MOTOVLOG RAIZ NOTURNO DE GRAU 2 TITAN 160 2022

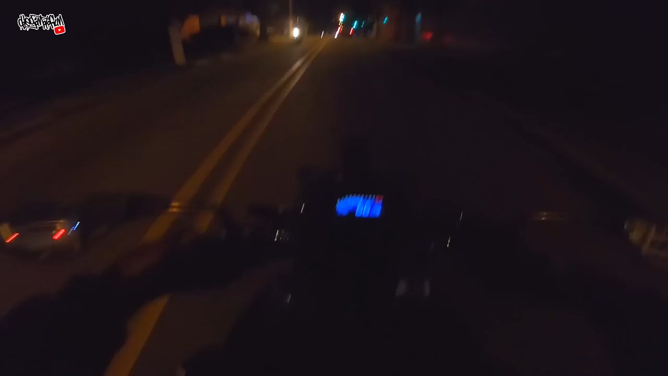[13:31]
O bom da minha moto aqui, ó, tá apagado, ó. Apertou o lampejador, acende tudo. Agora, se você não confia em andar assim, mano, de boa, mano. Mas nós anda assombroso, pai.
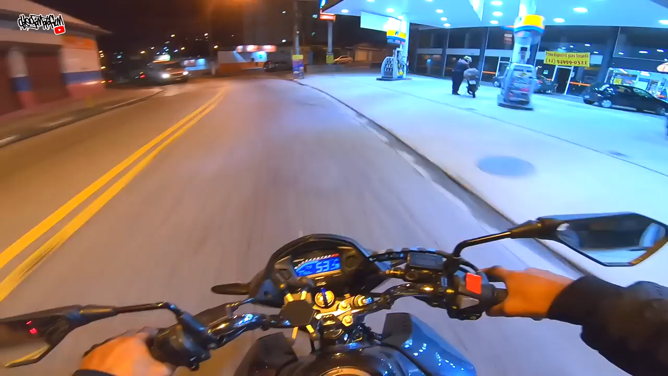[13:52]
É que tem que ser rápido aqui, ó. Não anda 100% apagado. Apaga, acende, ó. É massa, fi. Simbora. Olha, maluco doido.